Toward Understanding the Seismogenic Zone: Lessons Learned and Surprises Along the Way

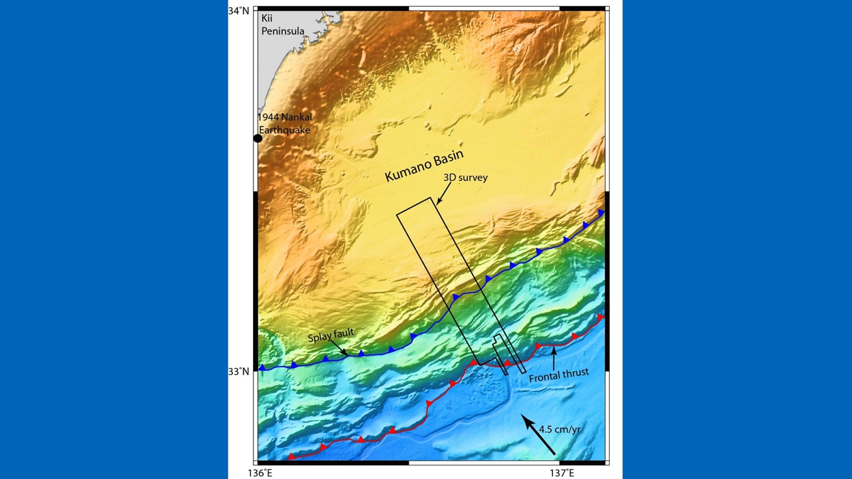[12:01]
we call a four arc basin across the what we also call a Cretionary prism and into the trench area this is a little animation here hopefully it will whoops need to find
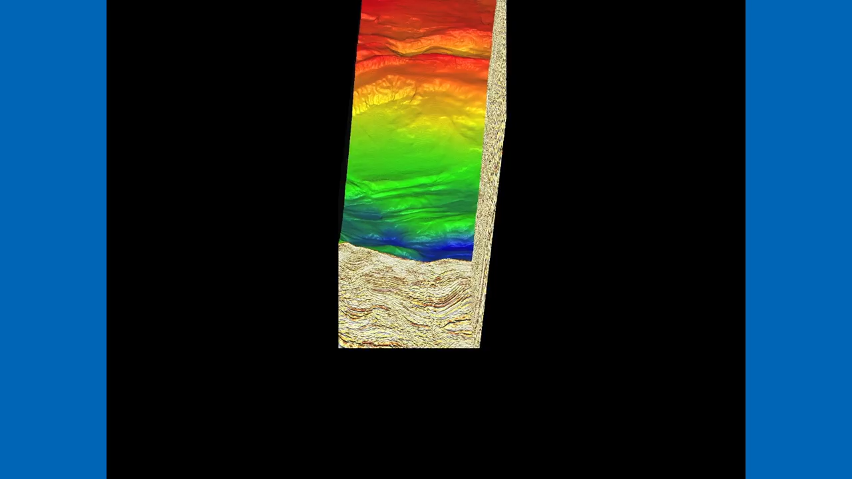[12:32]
the ocean crust and various other bits and pieces of the system this is another look on the side of this at the bottom here
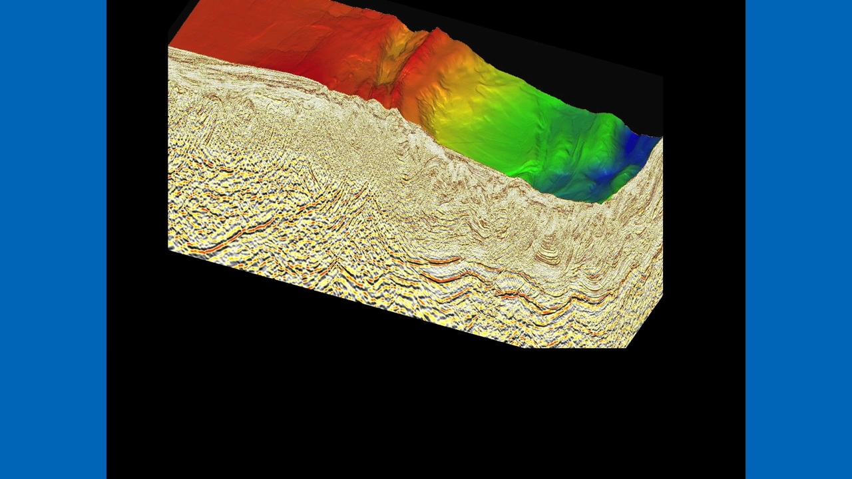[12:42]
we have the ocean crust which is in this picture descending off to your right
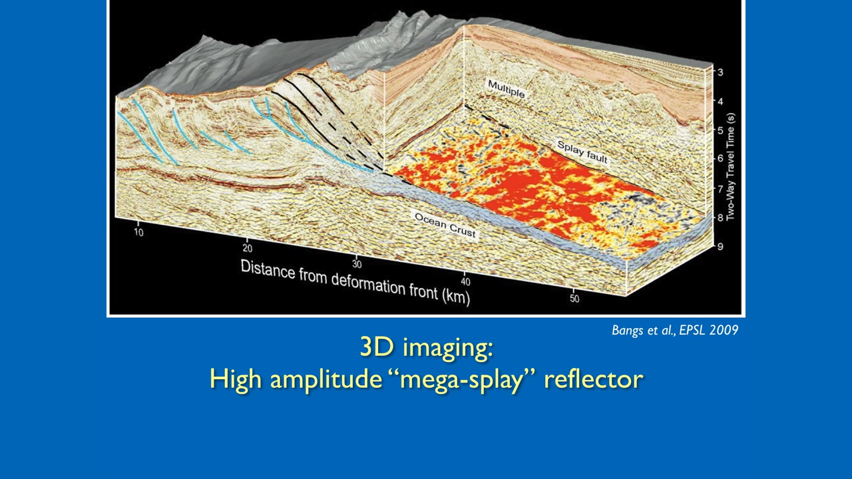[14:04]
is stuck or locked we can see the sediments in the basin all kinds of different structures in there so we then started our drilling program in 2006 end of 2006